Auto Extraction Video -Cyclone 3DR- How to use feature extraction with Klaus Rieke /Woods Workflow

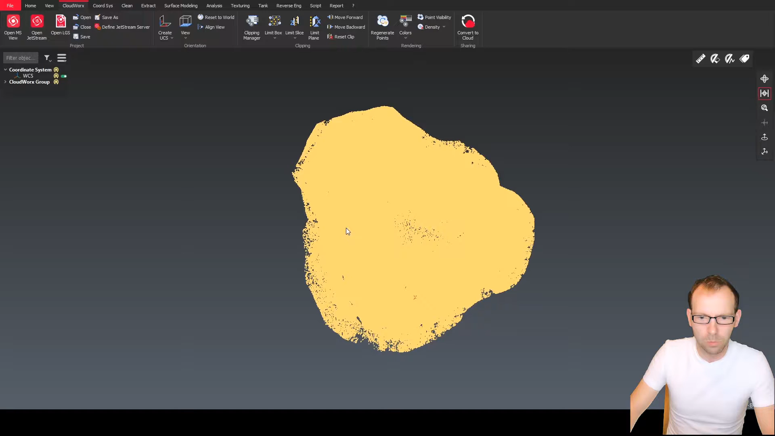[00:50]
So we can open this one here, you can see the point cloud is directly available, so we capture it with color, so it's a real color there.
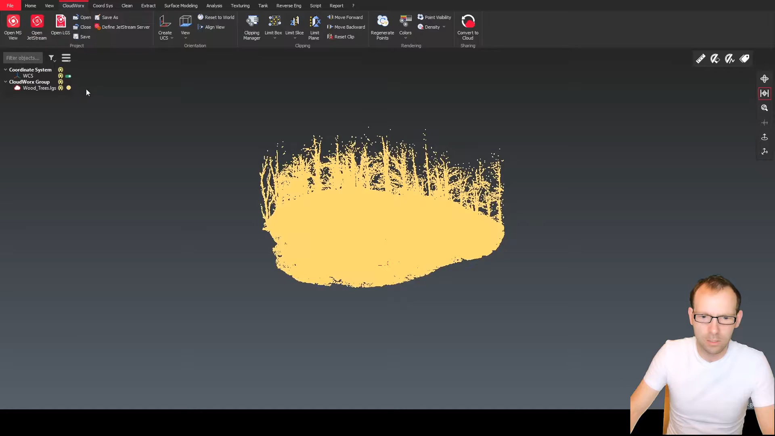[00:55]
So we want to bring the point cloud into Cyclone 3DR so that we can work with it, so we can convert it, say how many points we want to bring in, we can preview it, and then we can bring it in. The good benefit of having and visualize the point cloud directly in Cyclone 3DR before you bring the data in, you can actually also choose what data you want to bring in.
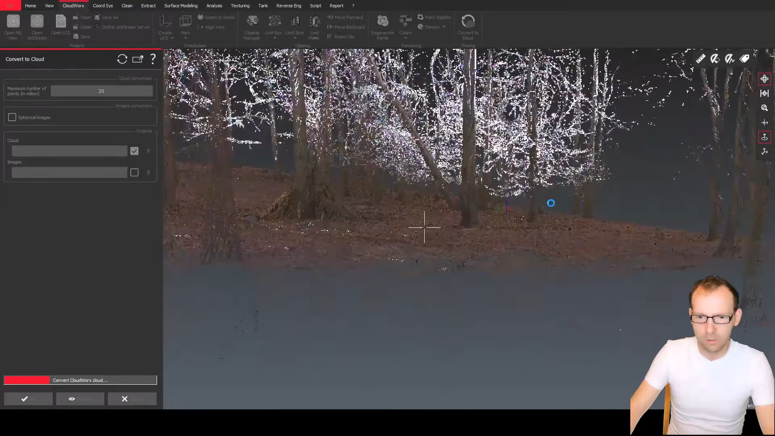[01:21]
So you can see that we have here views and slices, so we could, prior to importing the point cloud, we can slice the data to the portion which we truly want to bring in, and then use only that element to work with it. So nice data set here captured with the BLK to go, simply walking through the woods and capture the area.
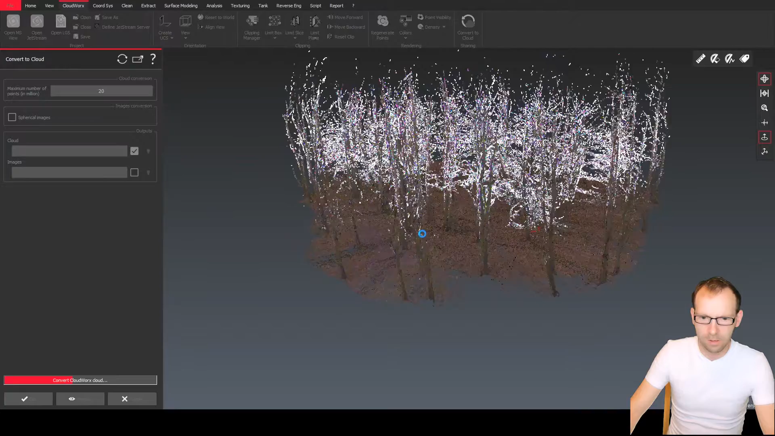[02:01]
So the conversion will be done in a moment. You can see how nice we can also fly through the data. All right, that will be done in a second, there we go, say OK.
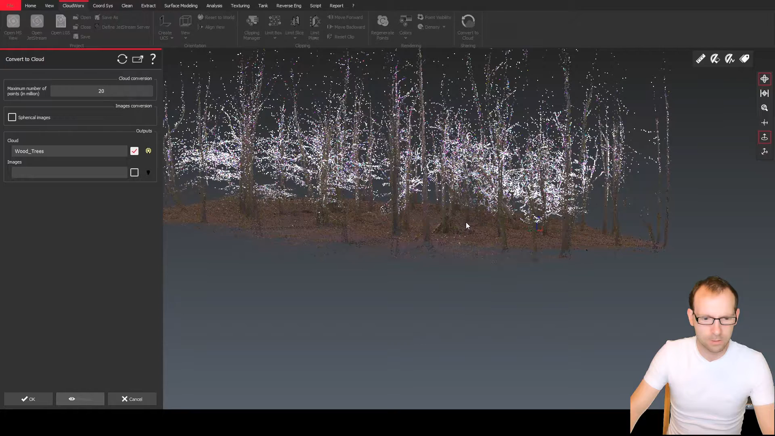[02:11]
And the point cloud sits now in Cyclone 3DR. So one thing, first thing what we can notice here, we have a slope in here, and also we have not a flat surface, we have a shape in there.
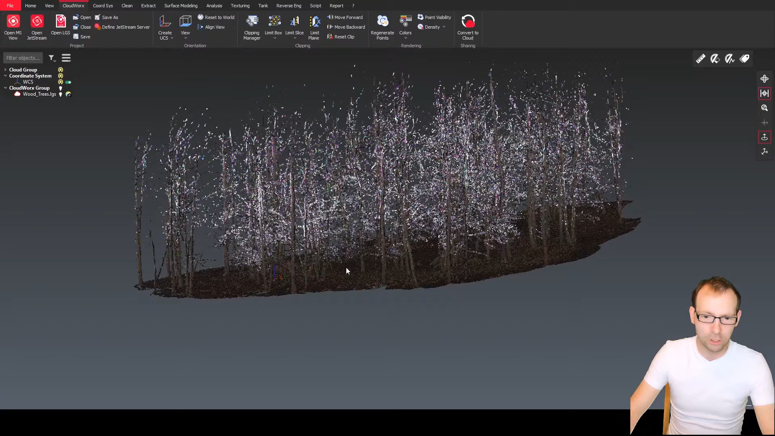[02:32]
Everything will be much easier if we have a flat surface, we can just do an offset to the desired area to create our tree trunks out of it. So in here, because reality is not always as we want, we use the function of creating a DTM, a DigiTerrain model, to do the job for us.
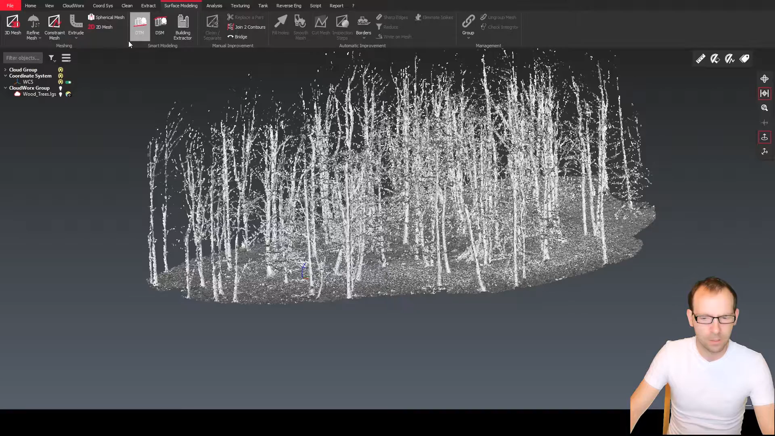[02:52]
So we're creating just a quick slice through the data, you can preview it,
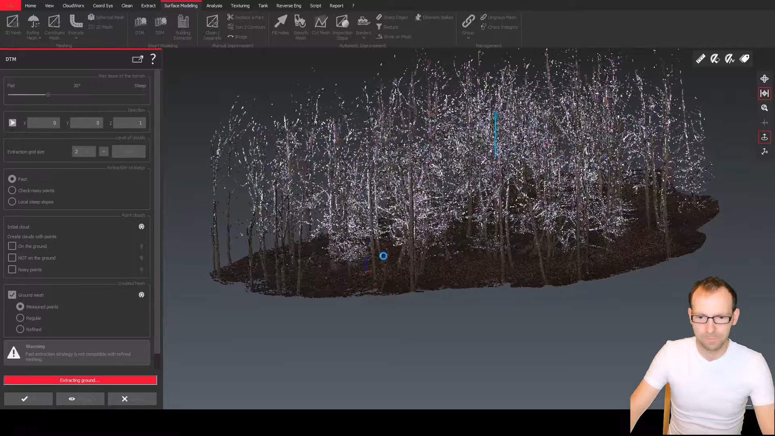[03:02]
and the DTM creates basically a ground mesh of our forest, say OK.
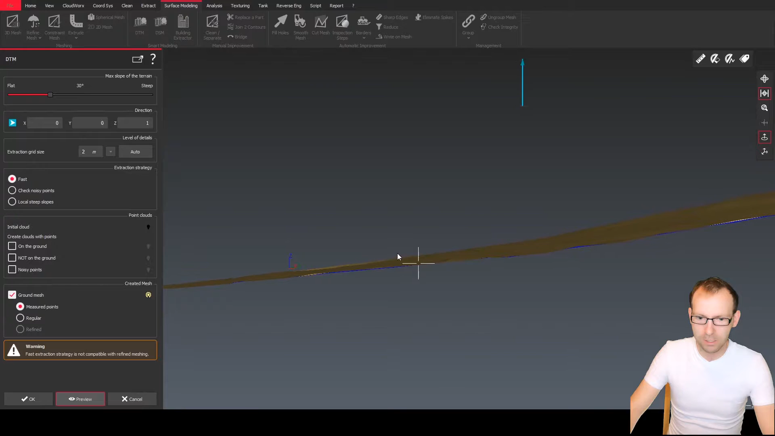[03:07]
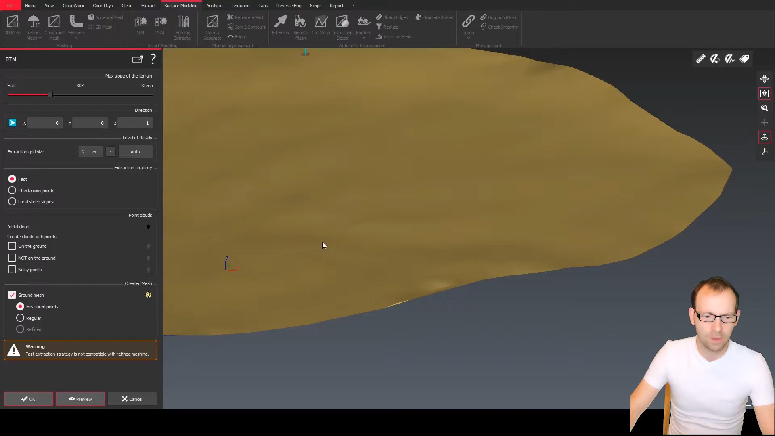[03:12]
Now we have there our mesh and we have our data.
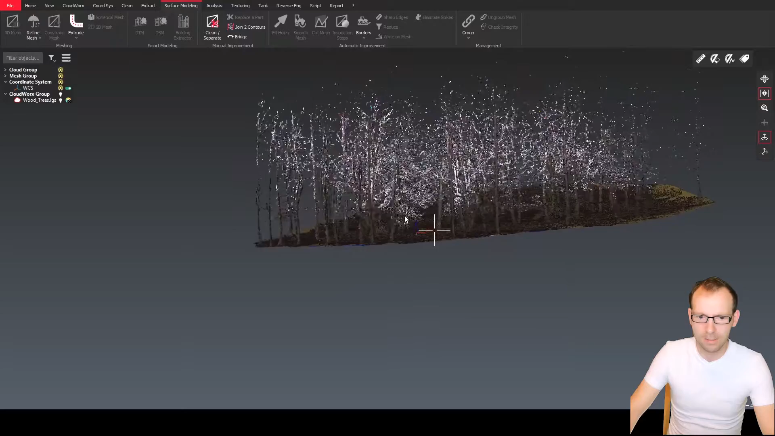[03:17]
Now we want to slice our trunks at a meter or one meter height from the ground. To do so, we can easily use our mesh, we can move our mesh by one half meter up in the z direction, just like that. Say OK. And now what we're doing, we want to split our point cloud.
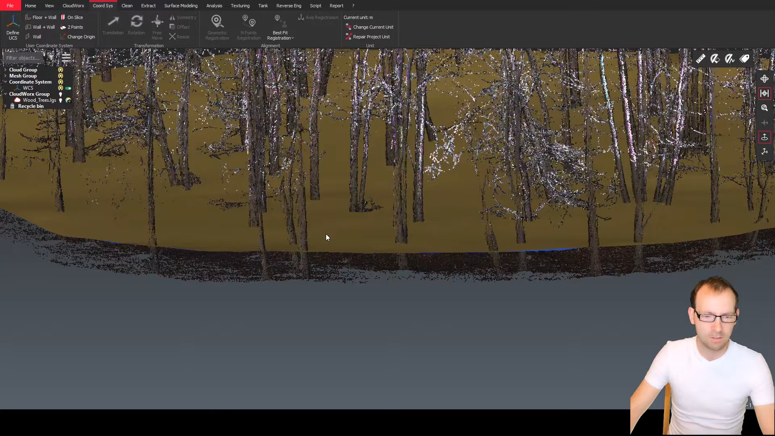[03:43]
So splitting it is in the cleaning compartment. So if we click the point cloud, we can manually clean it. But why do it manually, if we can do it automatically.
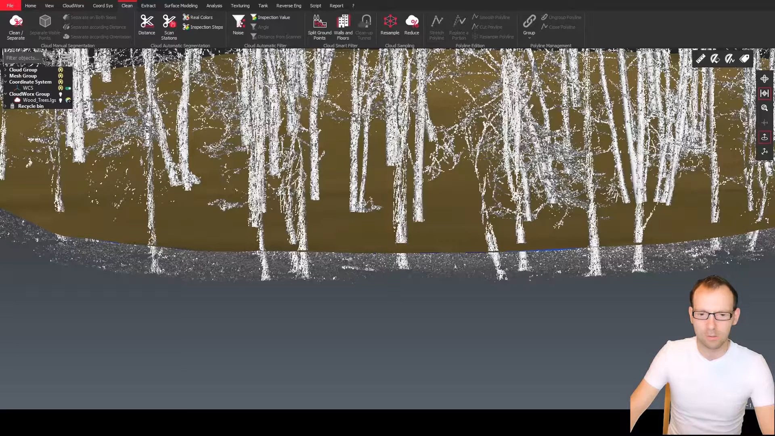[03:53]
Click also the mesh at the same time. Now we have the option, separate according a distance. So we can simply choose this one. And what it will do, we want to filter our point cloud, the trees, and we want to use our DTM to cut through it. Threshold five centimeters. So we can generate a five centimeter slick point cloud. Preview it. And then we get a nice slice through our data at the desired height.
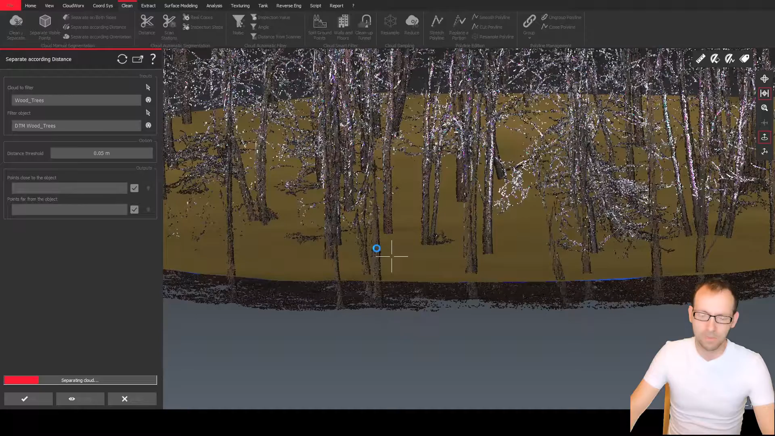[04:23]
And there we go.
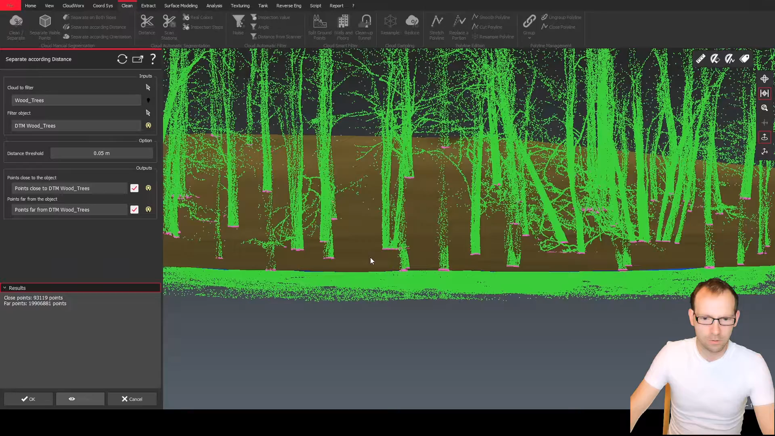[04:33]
So we can also see now our, if I take the switch of the DTM, that we can see that we nicely sliced through our data. Brilliant.
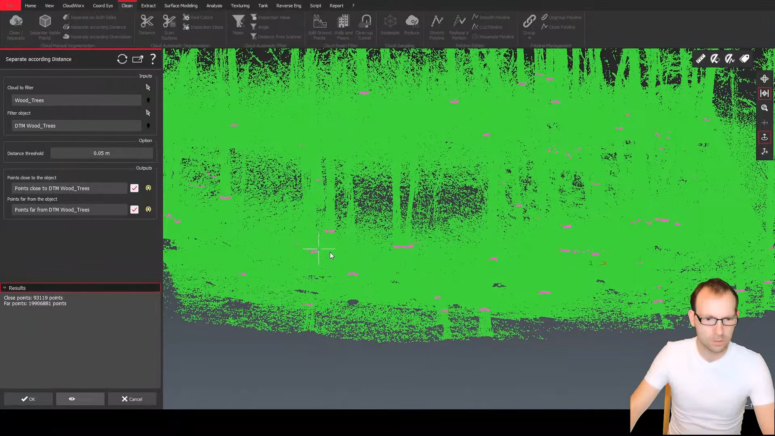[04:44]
And what we want to see is the far away one is there. And that's the rest. Brilliant.
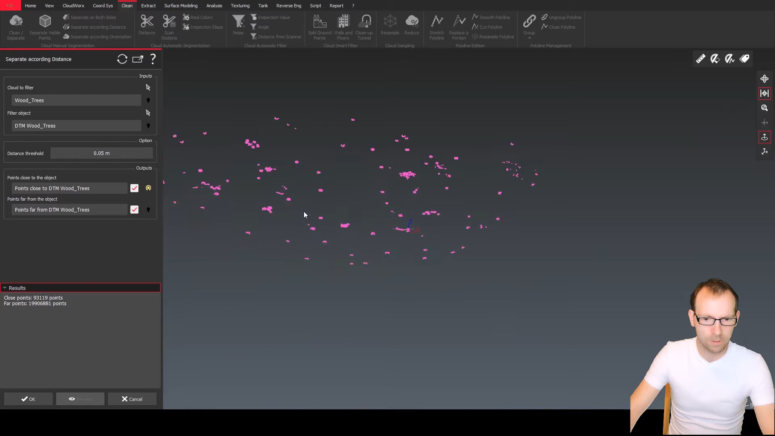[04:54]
OK. So what we have now, we have our point cloud in here. So what I want to do, this is all one data.
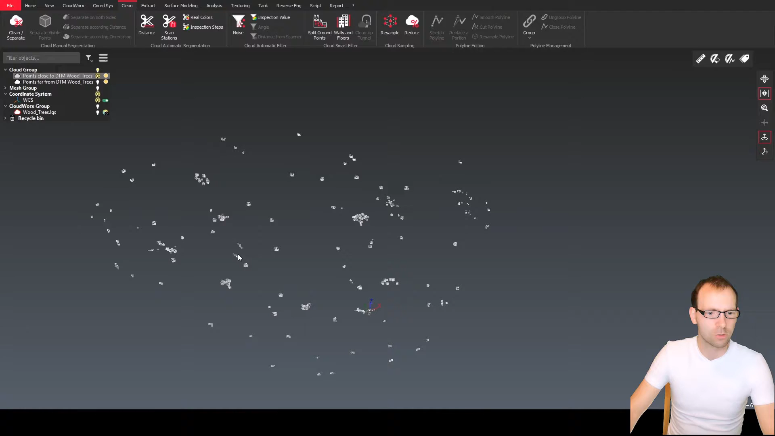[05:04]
I quickly rename it to simply trunks. And the next step, I will explode them.
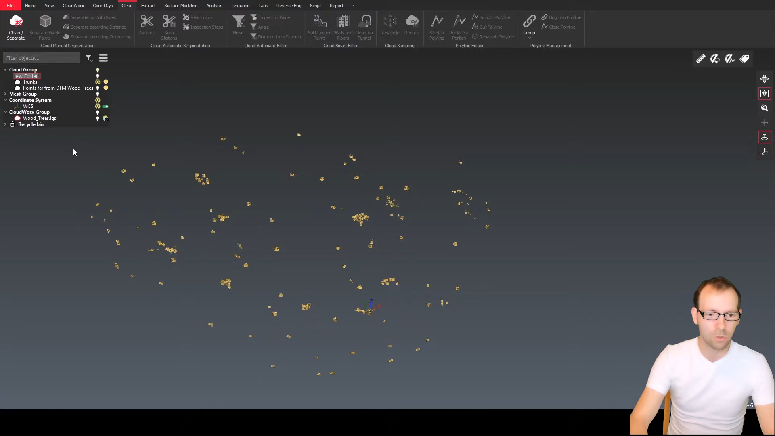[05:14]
And to do a little bit of order and cyclone 3dr, I will create a subfolder where I will move my point cloud into. Now what I want to do is we can see that everything is now one point cloud still, but we need individual inputs, individual sub sample point clouds from each of them. So I just split it by distance.
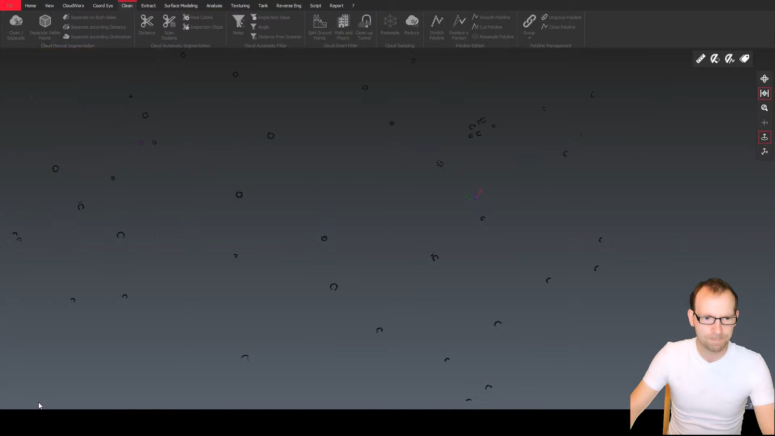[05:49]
Say everything waters close to 25 centimeters. We want to split now. You can see that we get 75 parts. OK. So in some areas, so when we zoom into, so we can see here this trunk,